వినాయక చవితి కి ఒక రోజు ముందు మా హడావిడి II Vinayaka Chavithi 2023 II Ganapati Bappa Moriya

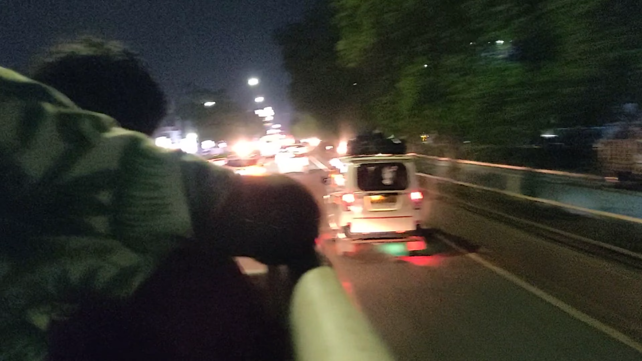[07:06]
సో ఇక్కడైతే మేము వెళ్ళిపోతున్నాం విగ్రహాన్ని తేడానికి. సో గాజువాక్లోని తీసుకున్నాము.
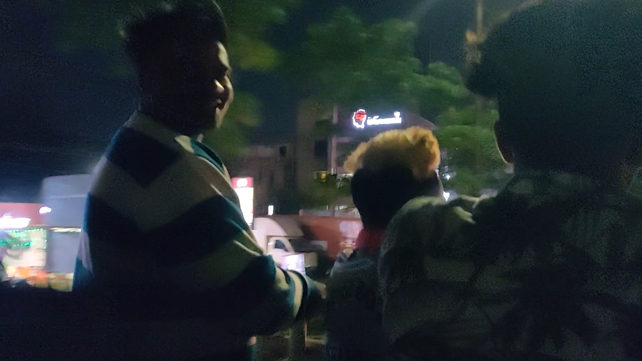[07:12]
ఆర్డర్ అయితే ఇచ్చేశారు బాబాయ్. ఒక ఫ్యూ డేస్ బ్యాక్ ఇచ్చేసారు అనమాట. అస్సలు ఖాళీ లేవు.
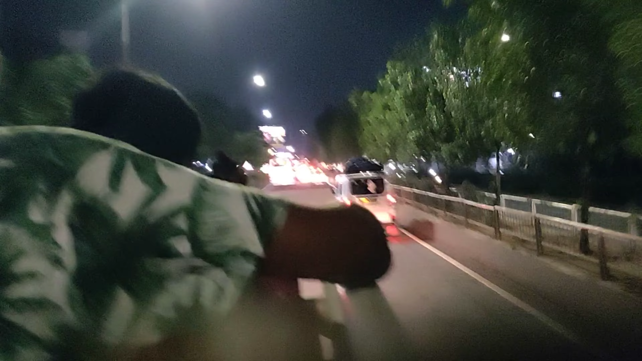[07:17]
సో ఒక విగ్రహాన్ని అయితే మేము ఆర్డర్ చేసేసాము. సో దాన్ని తీసుకెళ్ళడానికి ఈ వ్యాన్ జర్నీ చూడండి ఎంత బాగుందో.